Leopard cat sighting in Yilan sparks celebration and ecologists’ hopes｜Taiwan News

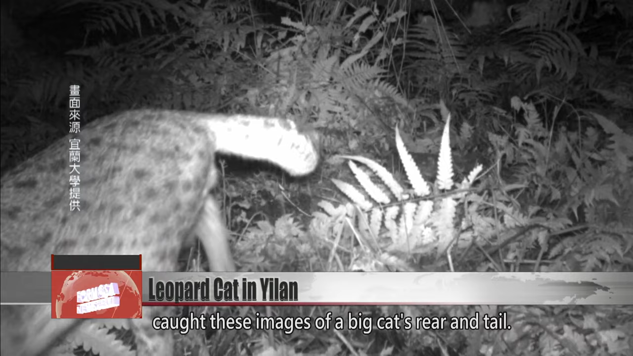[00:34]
An infrared camera placed in the wild caught these images of a big cat's rear and tail.
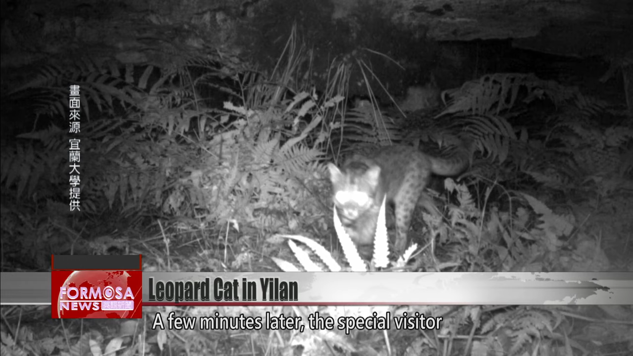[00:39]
A few minutes later, the special visitor let the camera catch its face. It was a leopard cat, a protected species native to Taiwan.
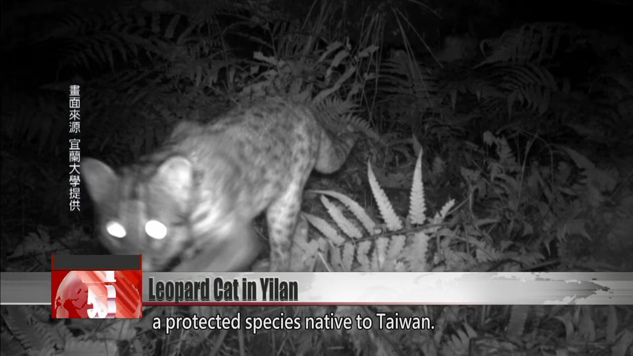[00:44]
More exciting was the fact that it was spotted at an experimental